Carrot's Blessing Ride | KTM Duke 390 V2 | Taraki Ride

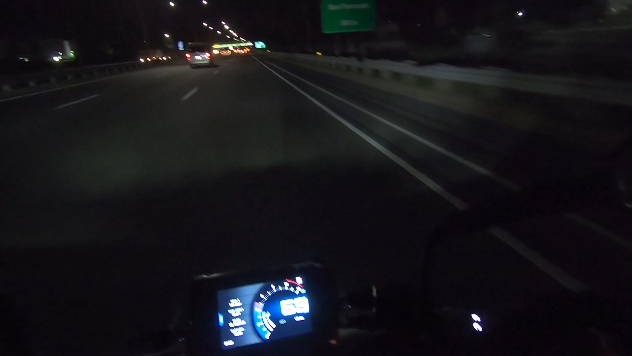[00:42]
Hello mga Taraki! Good morning! Madilim pa mga Taraki! It's about 4am Ngayong araw na ito is the blessing of our new ride buddy Kaya we are on our way to the Our Lady of the Most Holy Rosary of Manawag Dito sa Manawag, Pangasinan mga Taraki Ang Our Lady of Manawag ay kilala rin sa mga Ilocanos na si Apo Baket Shout out mga kailan na yung bagabigat yung amin Apo
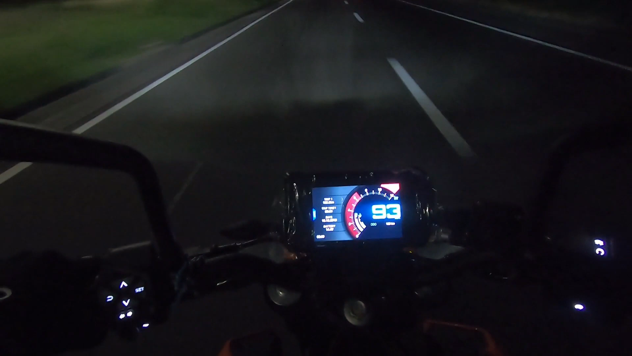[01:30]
Ayan kung nakikita nyo napaka-dilim ang paligid Maaga tayong nag-takeoff Sa ganun maaga tayong makarating sa Pangasinan mga Taraki Okay mga Taraki So papasok na tayo dito sa may SC-Tex Ang SC-Tex ay Subic Clark Tarlac Expressway Okay so after SC-Tex, T-Plex naman tayo
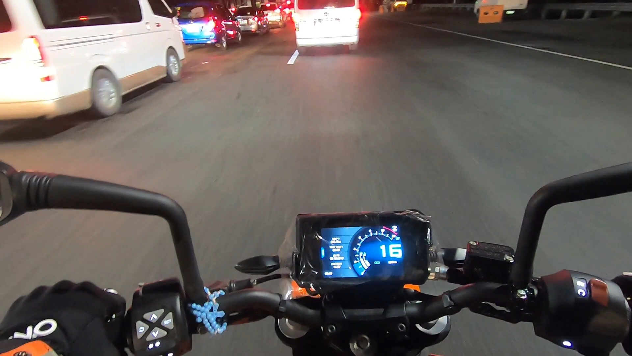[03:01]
traffic na po Dahil today is Sunday Maraming pong nagluluwasan
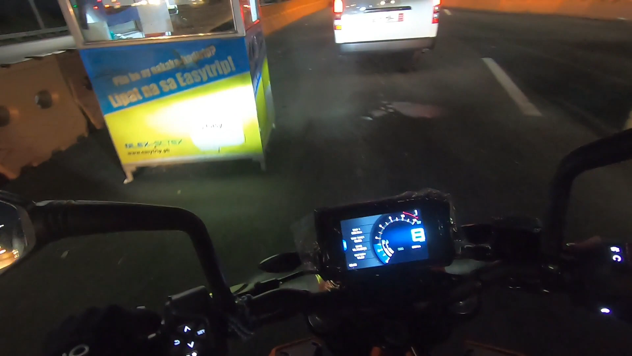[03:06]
Okay mga taraki So approaching na tayo dito sa may Toll gate ng C-Plex So kukuha muna tayo
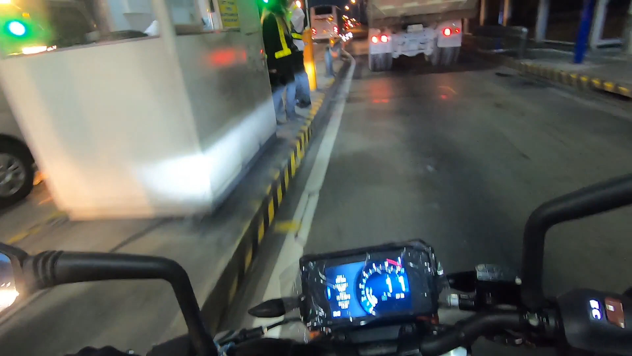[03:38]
ng ticket dito At sa binalunan Exit na tayo magbabayad mga taraki